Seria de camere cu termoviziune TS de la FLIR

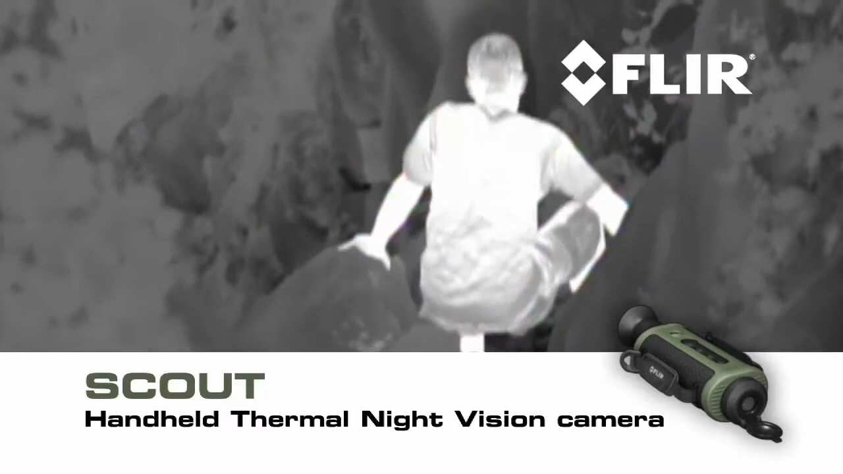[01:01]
allowing you to see clearly in reduced visibility and in total darkness
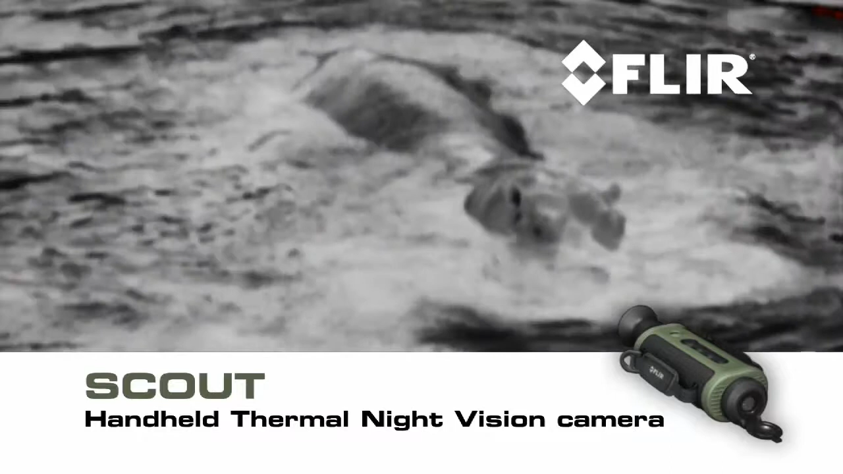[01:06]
you'll be able to tell camouflage from foliage to help you keep tabs on the rest of
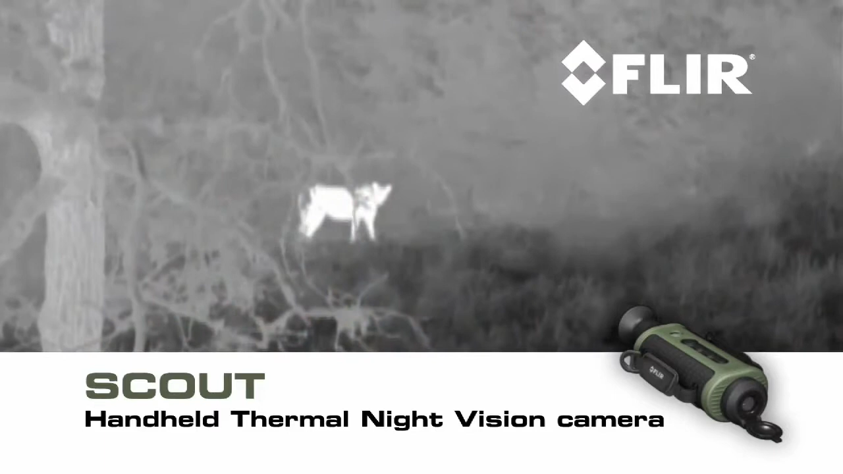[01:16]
navigate when conditions deteriorate and at night and see
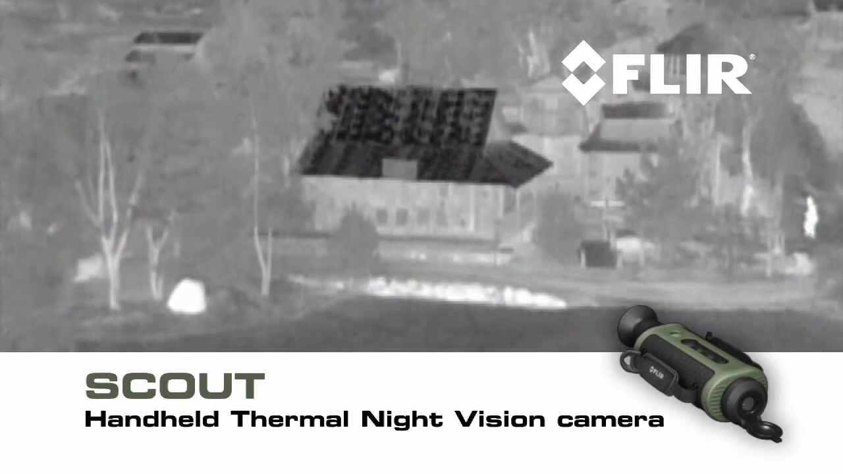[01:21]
more and much farther than with any other night vision technology FLIR Scout features a shuttered eyepiece to keep light from leaking out the viewfinder